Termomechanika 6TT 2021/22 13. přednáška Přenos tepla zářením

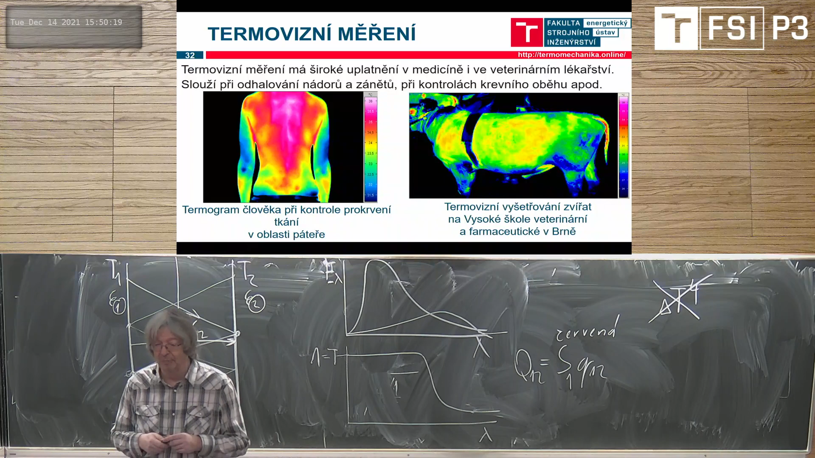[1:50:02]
takže prostě vlastně jsou zaizolovaný, takže měřit teplotu prostě přes izolací je blbost, takže když doma měřím kočku, tak vidím akorát čumák, prostě jinak je zaizolovaná. Tak, na domi to funguje dobře, že tady vlastně vidíte zateplený dům, zepředu polepený polystyrenem, boční stěnu nemá, tady vidíte komín prostě krásně,
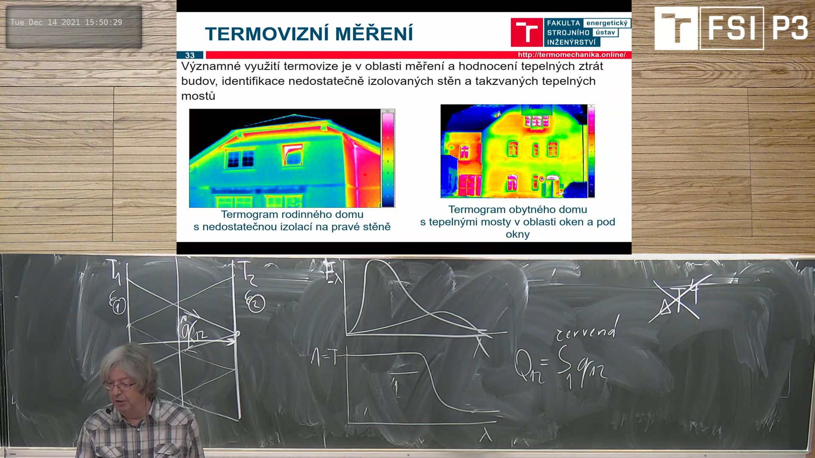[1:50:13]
tady vidíte otevřenou ventilačku okna, prostě takové detaily, prostě dá se to používat. V elektronice tady prostě nějaké vadné spoje, nebo tady je příklad deska počítaček, do které je zašpatně zacvaknutý procesor, prostě tak, že se to tam přehrívalo, prostě tak,
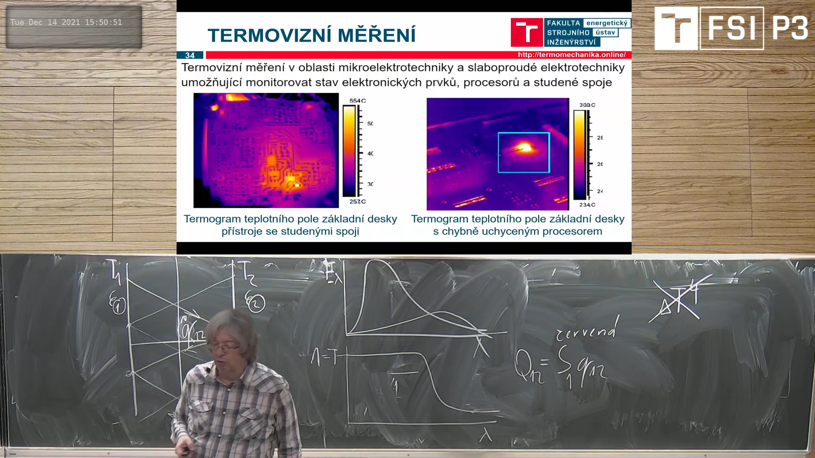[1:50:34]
že jako na nějakou vlastně výrobní diagnostiku, kontrolu výroby, bezvadný rozvaděče, horkovody ve městech, uniky tepla zbytečné prostě podvozovkou a podobně, nebo tady špatná izolace na tom venkovním potrubí zase bezvad. Problém je, že dost často se ty izolace třeba venkovních potrubí dělají z toho lesklého materiálu, s nějakou emisivitou 0,1, 0,2, pak nám ta termovize teda moc ukazuje blbě, že jo, prostě.
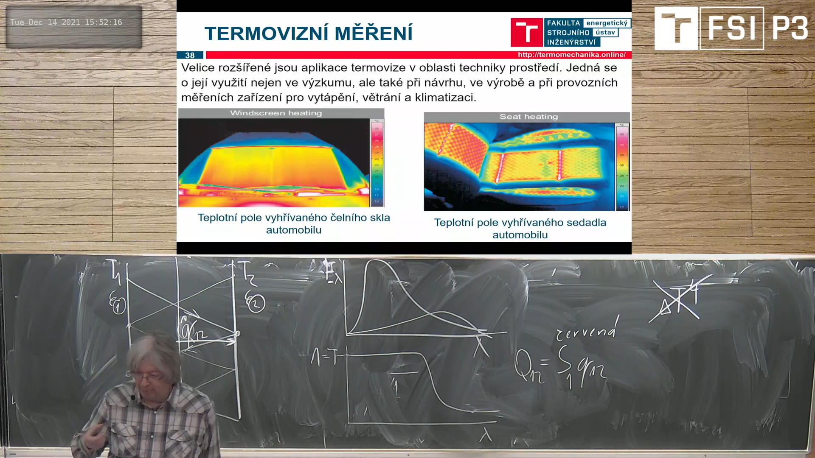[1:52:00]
nebo jestli je tam nějaká třeba vada, že jo, prostě se tam přeruší nějaký drátek nebo díky tomu, že se to třeba nějak tepovalo, čistilo to sedadlo, jestli se nepoškodilo to vyhřívání. Jinak samozřejmě pro měření tepelných strát budov platí,
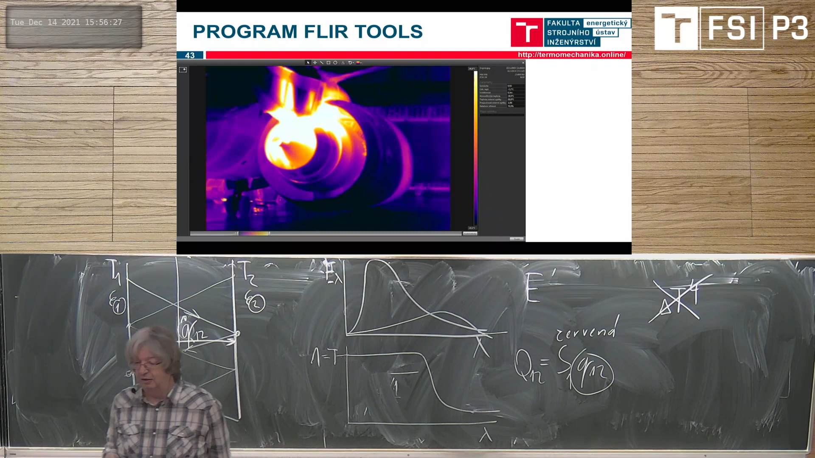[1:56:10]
dokonce existuje i ve variantě pro mobily a do kterého si můžete nahrát různé termogramy, které jsou tam zadarmo nebo je tam nějaká databanka a můžete se na to podívat, zkusit si tam měnit nějaké parametry a podobně, naučit se s tím pracovat, jo, vidíte,